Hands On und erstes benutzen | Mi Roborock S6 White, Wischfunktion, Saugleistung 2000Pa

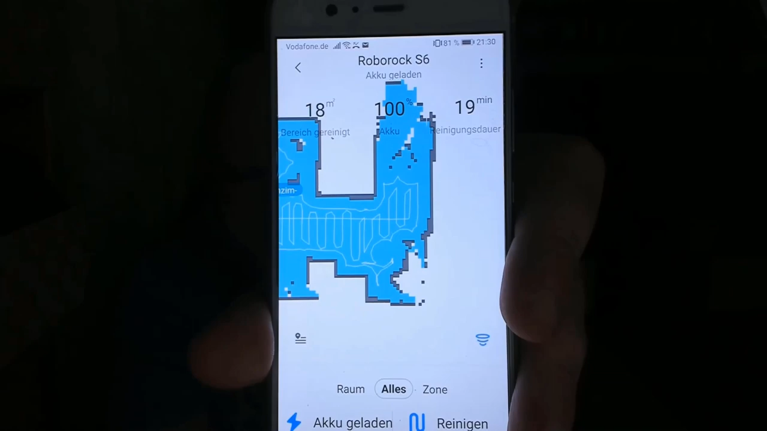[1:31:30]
Deswegen kann, und die Heizung, deswegen kann er, zeigt er da schwarze Kanten.
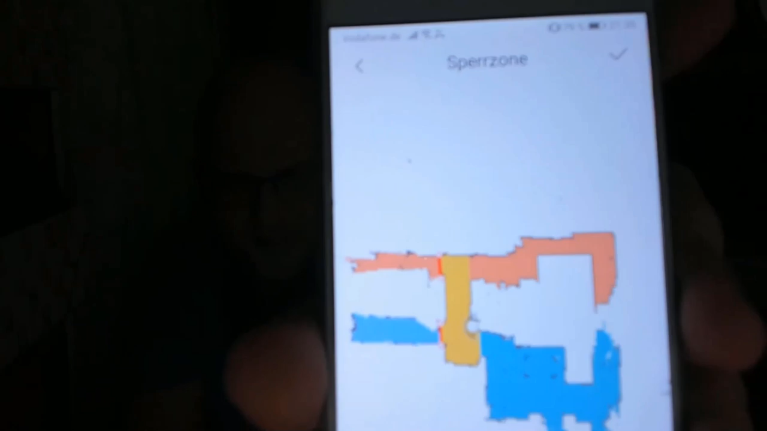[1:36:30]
Virtuelle Wand ist diese rote Linie, die habe ich gemacht. Und hier könnte ich jetzt zum Beispiel sagen, zack, packe ich einfach so drüber, dann würde der nicht mehr ins Wohnzimmer fahren, für eine Weile.